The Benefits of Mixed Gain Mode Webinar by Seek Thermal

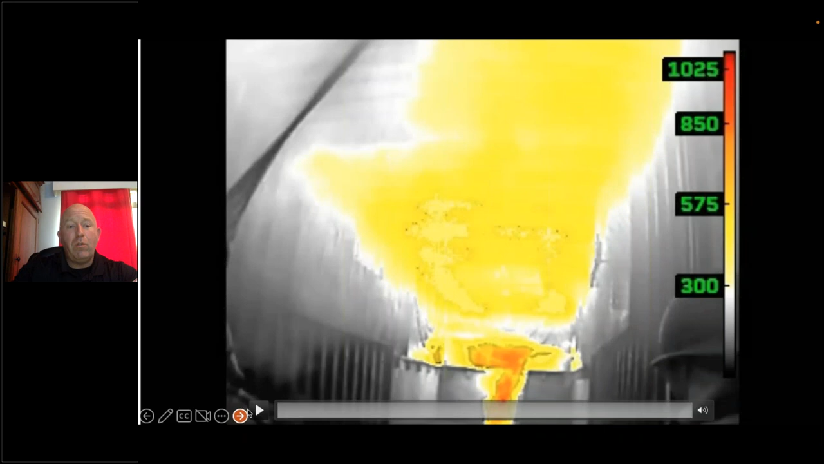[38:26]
see it in action we actually have one that has a recording option this is in la county we just went and did
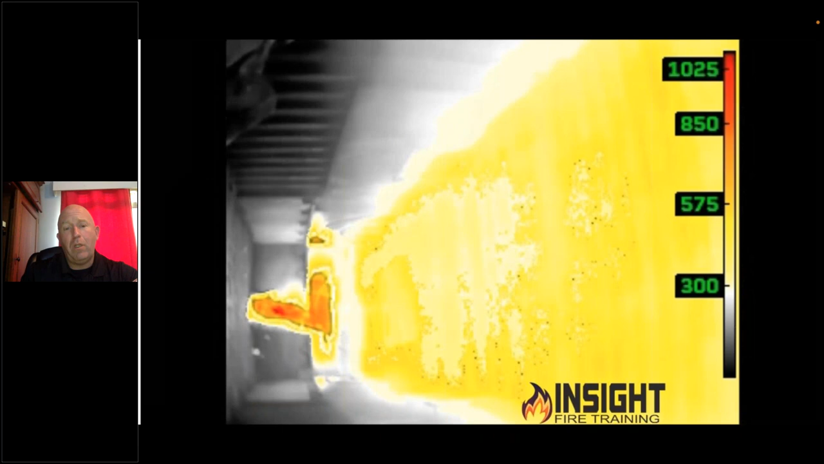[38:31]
a train the trainer with them you can see the convection currents moving across the ceiling this is our thermal rebound drill where
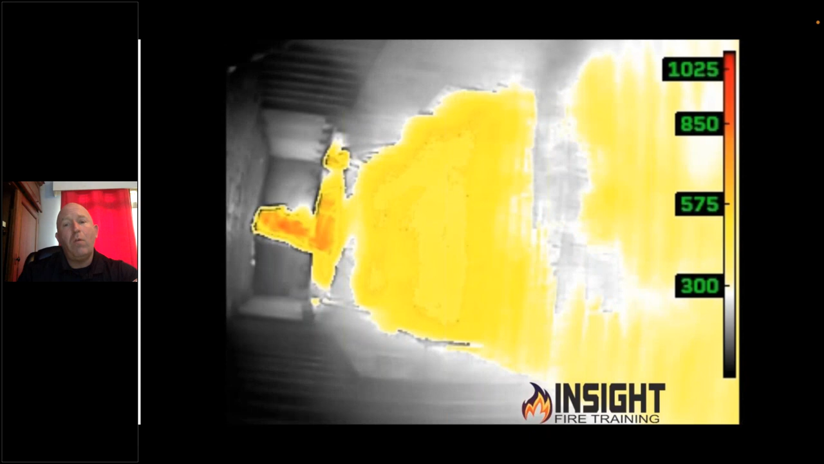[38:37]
we show a small amount of water is not sufficient to stop heat currents notice how quickly that comes back
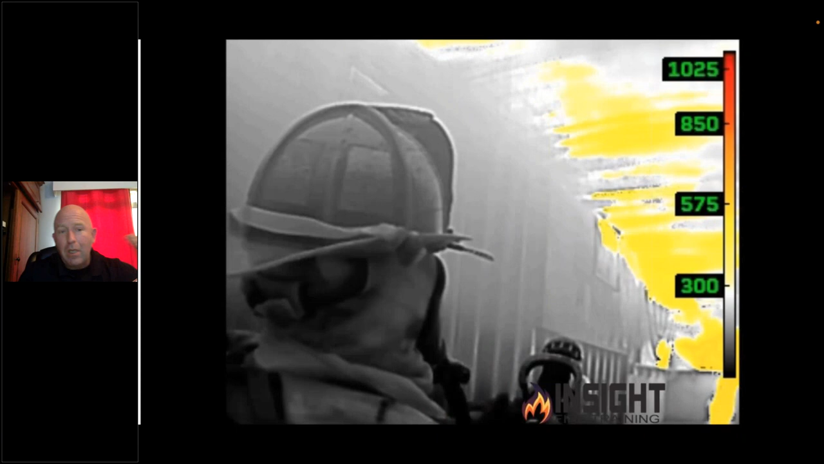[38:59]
helmet the nozzle the container the convection currents all in focus
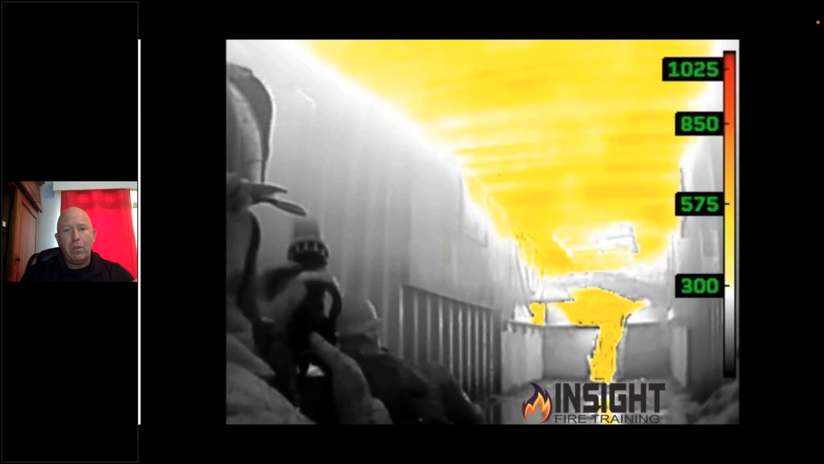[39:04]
and then when he flows a little bit of water here watch when he shuts it down you see it come right back that's
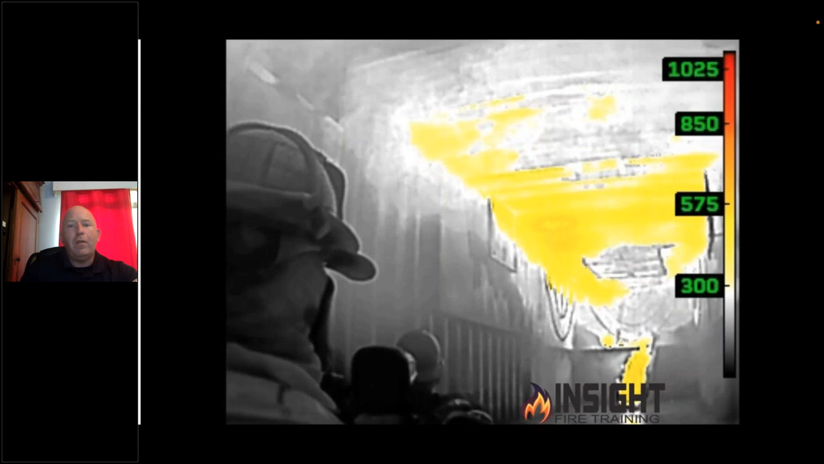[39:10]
called thermal rebound we're able to keep the the lower area in focus look at that you can see the bale of the nozzle close you can see the
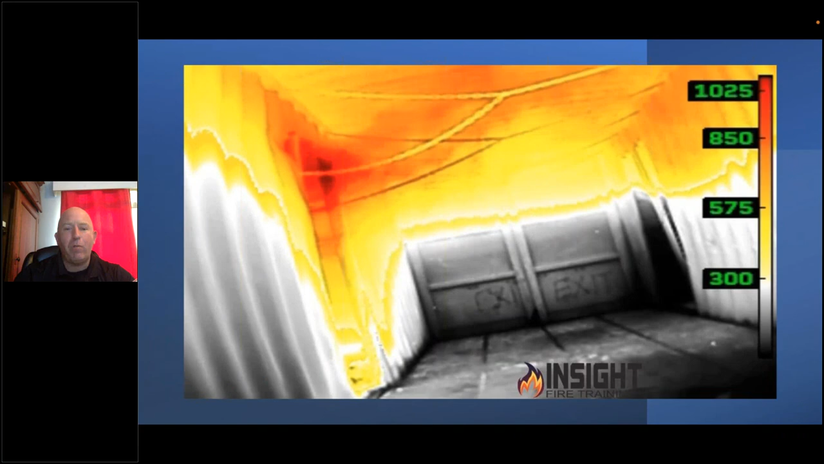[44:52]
this is real time without editing the scan because i wanted you to see how fast firefighters move and that's me doing that and the camera wasn't
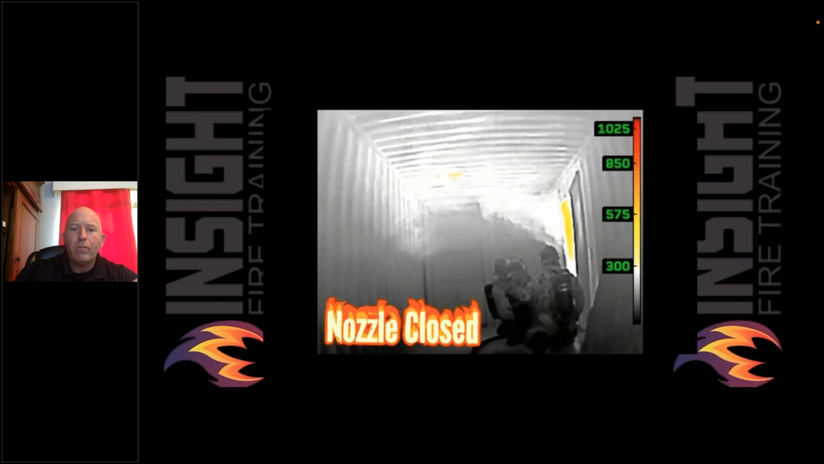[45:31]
40 gpm nozzle stopping convection currents sitting 25 feet away in the watch group and i'm clearly seeing convection currents the firefighters the thermal layer and i'm seeing that little spot highlight in the ceiling that most cameras would not highlight early in color
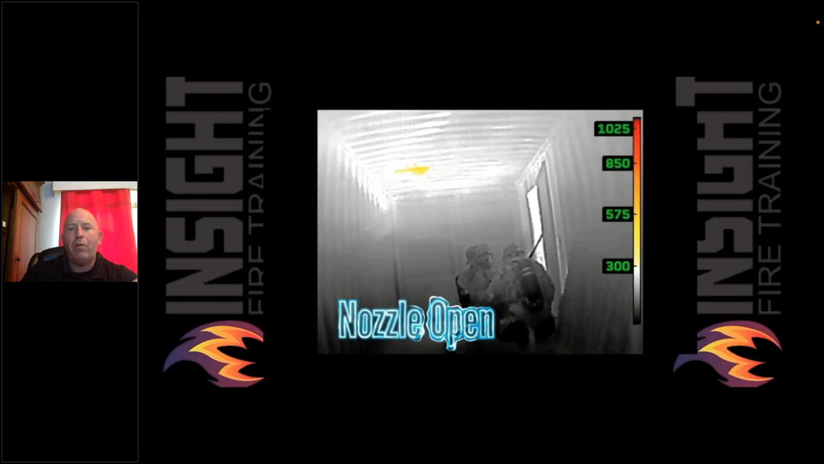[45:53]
because this camera uses mixed game mode these are all our videos that we've filmed and this is so you can see it in real time this is all the other models side by side and what it takes to
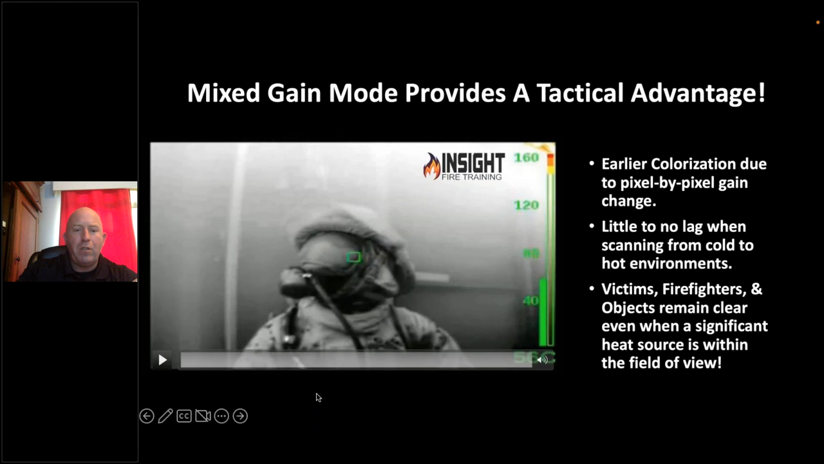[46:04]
make them switch we'll start with this model here this is the msa my friends overseas goes
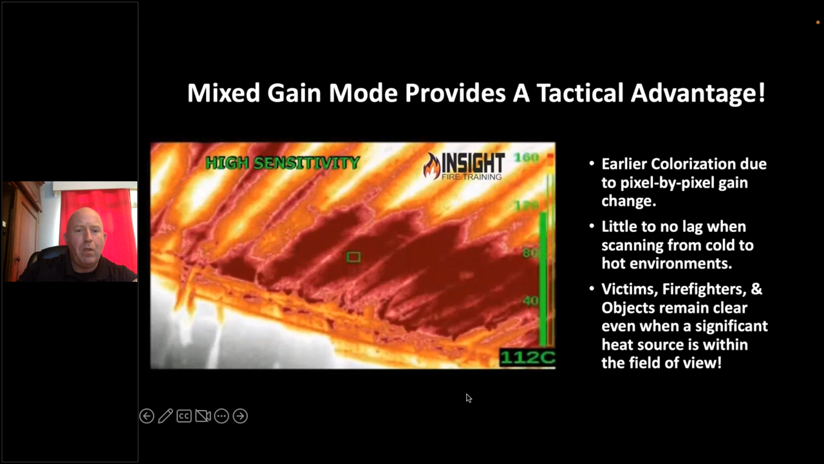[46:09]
On screen: spot 112°C
from high sensitivity to low notice the color went away see the triangle
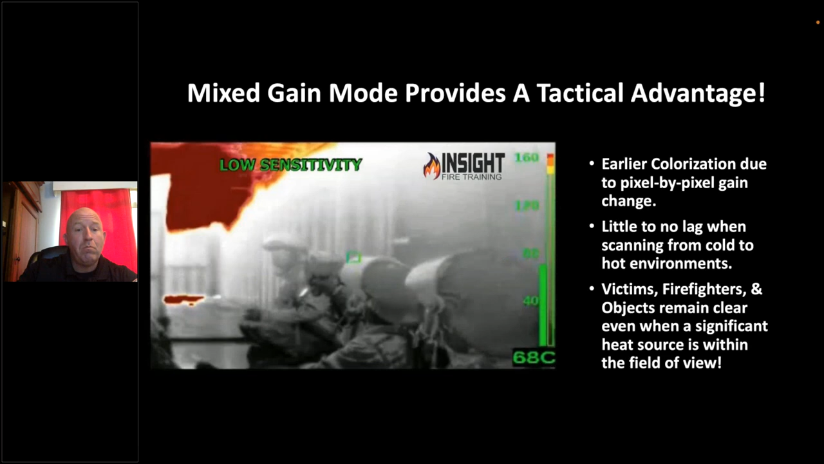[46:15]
On screen: spot 68°C
watch it again there's it there it happens again beautiful convection currents
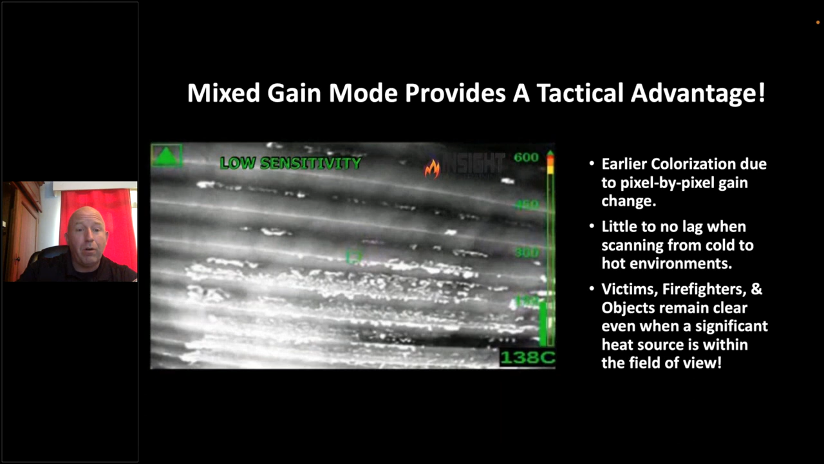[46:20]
On screen: spot 138°C
but i'd like to see color there's the bullet i showed you high or low sensitivity
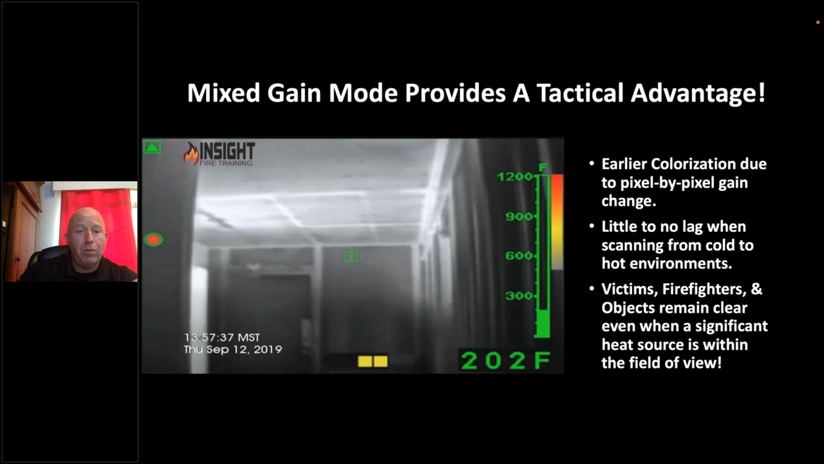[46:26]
On screen: spot 202°F, scale top 1200°F
first goes down to the floor here in a minute so you can see a little bit better you see the
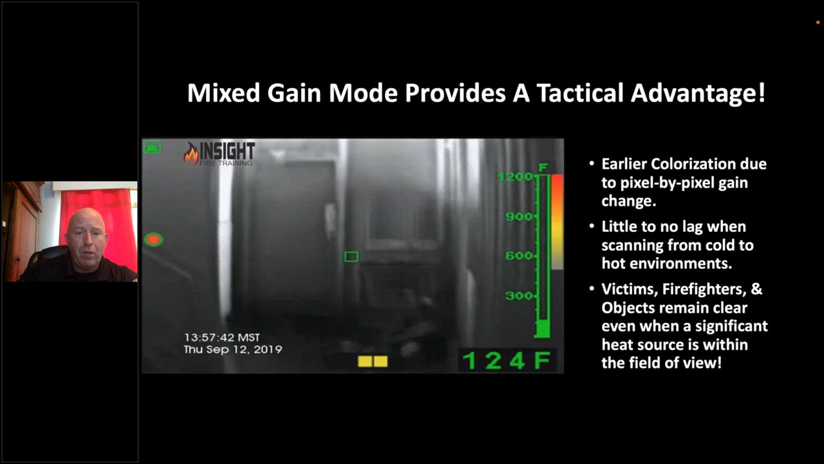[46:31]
On screen: spot 124°F, scale top 1200°F
victim and then the door and the stair railing that's in high sensitivity that camera
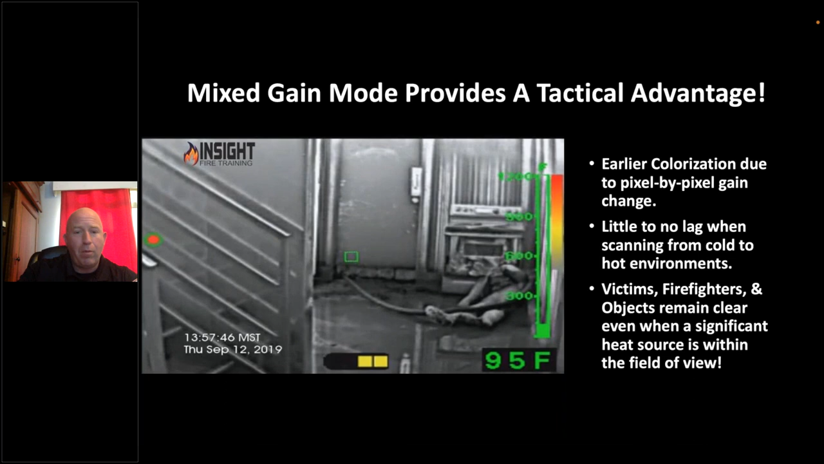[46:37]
On screen: spot 95°F
forms exceptional from zero to 240 degrees the flare going from the floor to the high heat
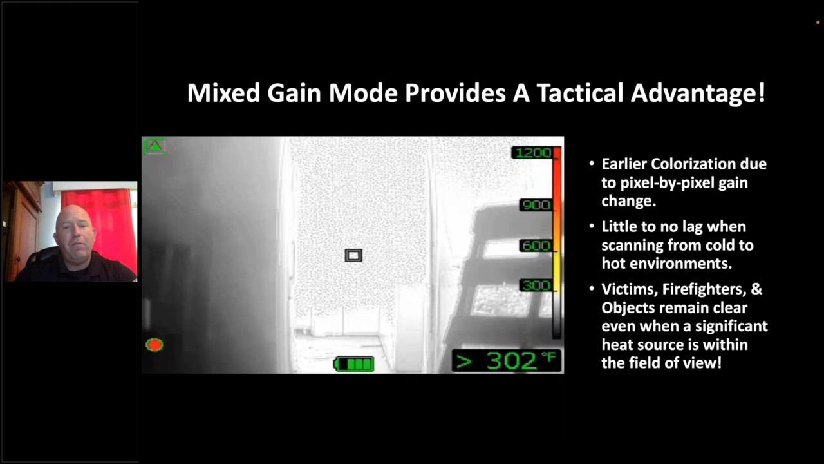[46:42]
environment you see the freeze and then you see color engage they use something called fsx
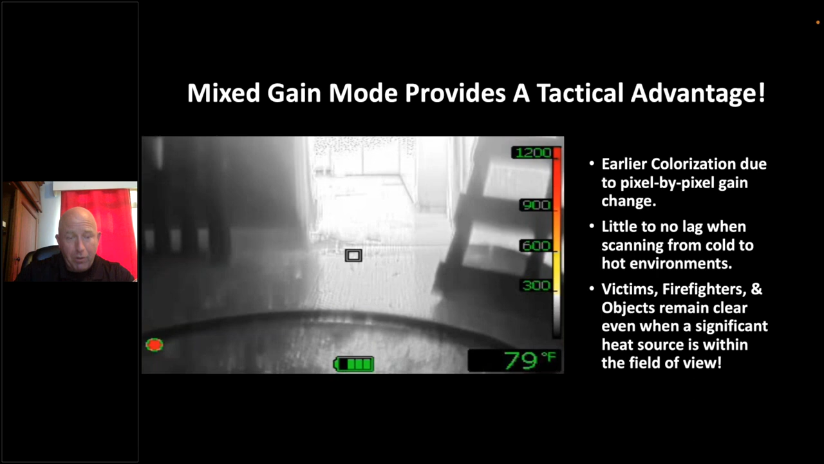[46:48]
On screen: spot 79°F
gives you exceptional detail and high heat but notice there's a delay